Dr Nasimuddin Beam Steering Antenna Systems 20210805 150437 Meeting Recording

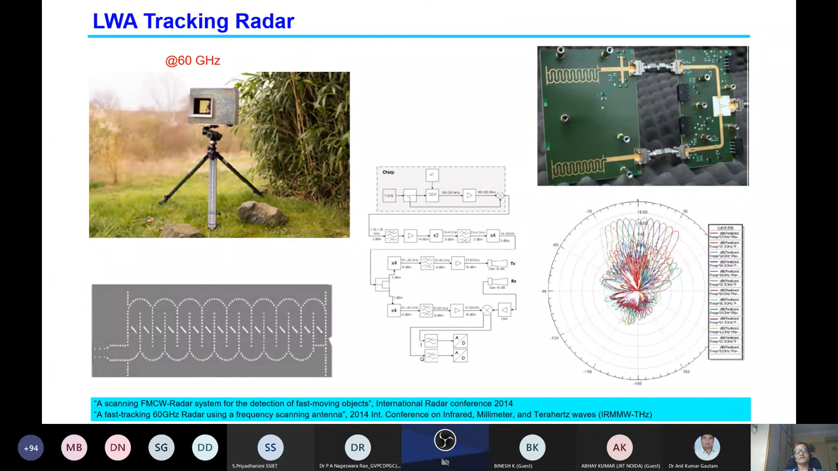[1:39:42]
for tracking the vehicles or other. Is there some good examples for these type of antennas?
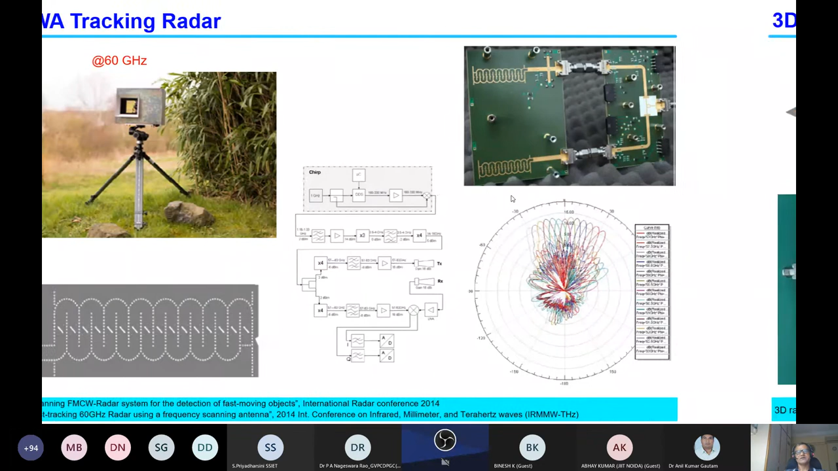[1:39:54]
And this is also radar imaging. You can use the this type of antenna in for imaging. And you can use the vertical or horizontal in two way. You can scan